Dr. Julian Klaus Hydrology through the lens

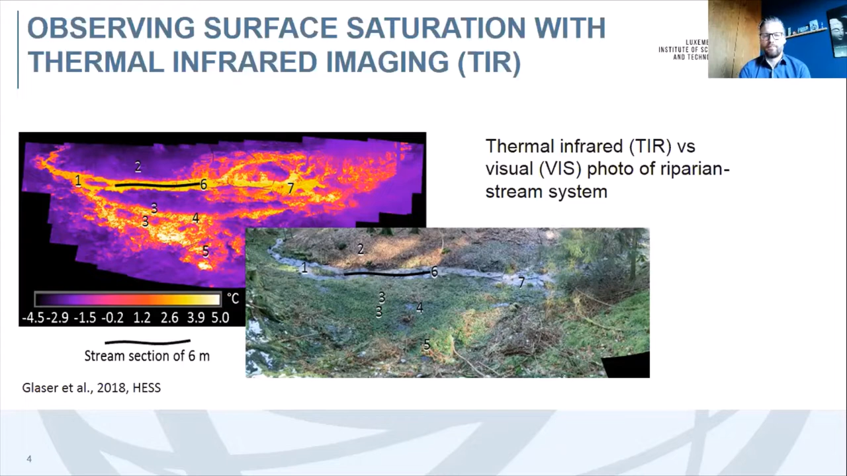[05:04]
from the visual photo. And based on this information one can start translating the temperature information into a surface saturation. And this is done in a couple of steps.